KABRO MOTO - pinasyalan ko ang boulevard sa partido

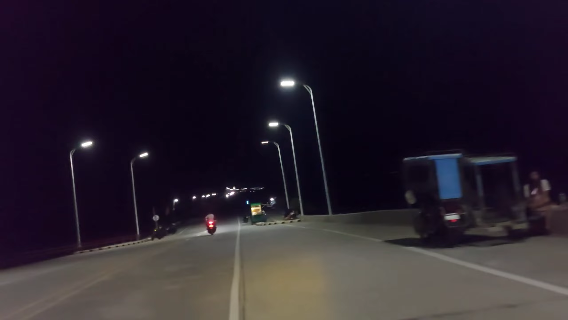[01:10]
Ito yung entrance ng boulevard. Oh, hindi makita yung dagat.
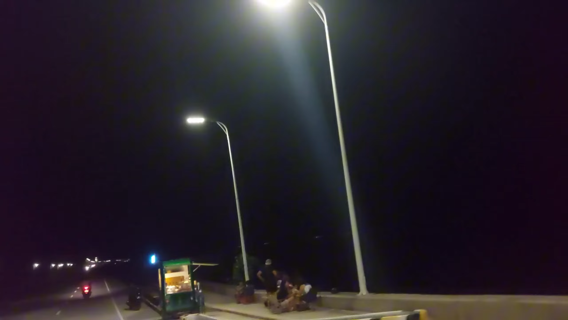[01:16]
Dapat pala mag-alasays, ano? Alasays tayo pumunta dito.
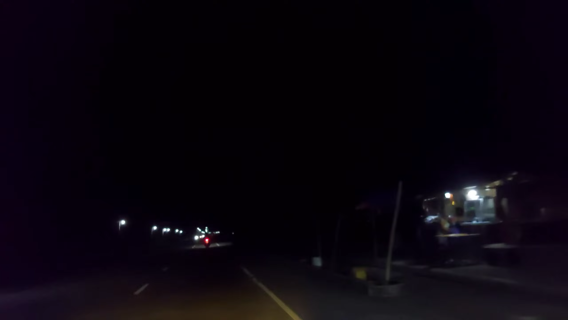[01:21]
Tayo ngayon sa boulevard. Napakahaba nito, no? Wow.
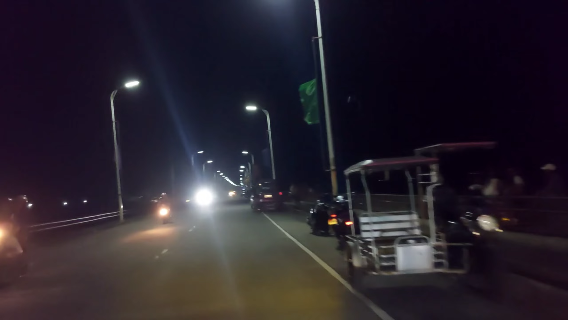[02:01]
Daming ano, nakatambay sa tabi, oh.